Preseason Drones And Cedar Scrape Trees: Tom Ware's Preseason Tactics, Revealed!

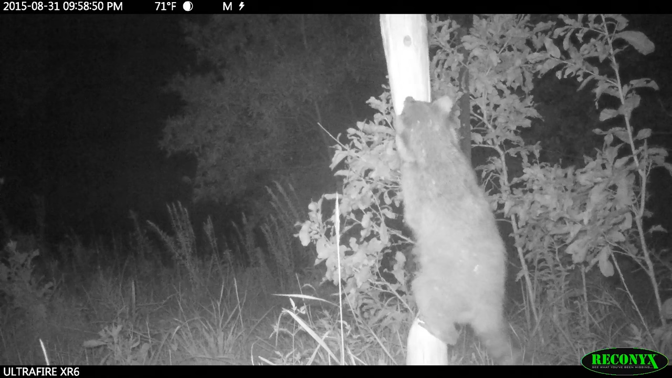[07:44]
We're hoping we catch it. Hey, Mr. Raccoon, get off our pole. Is this going to be it?
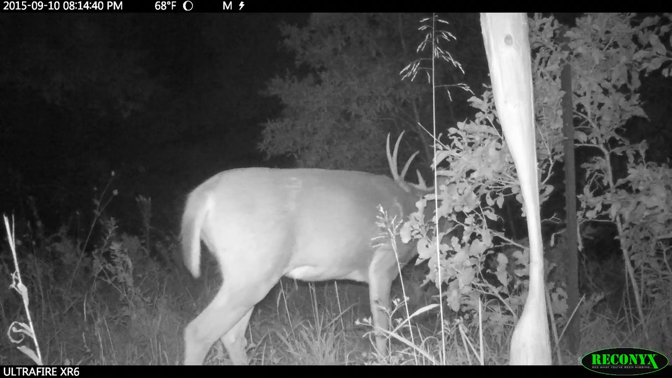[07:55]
Oh, that's nice. Come on. Come on. Have to wait for the next one. Oh, here comes one. That's a buck I call mushroom. I found both his sheds during mushroom season.
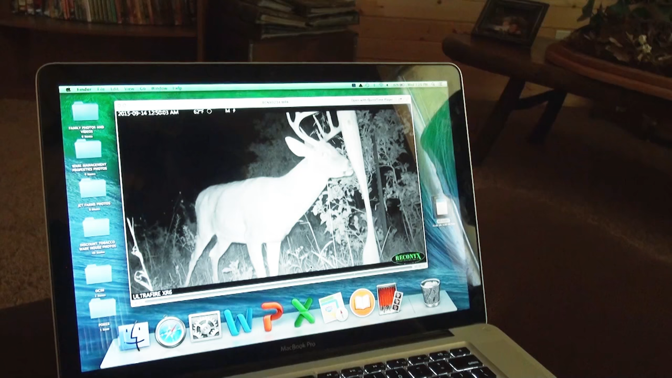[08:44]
And I'm thinking that, you know, chances are against us we don't have it on film. All of a sudden. Oh, there he did. He got it. We got it. That was awesome. Right at the very end there.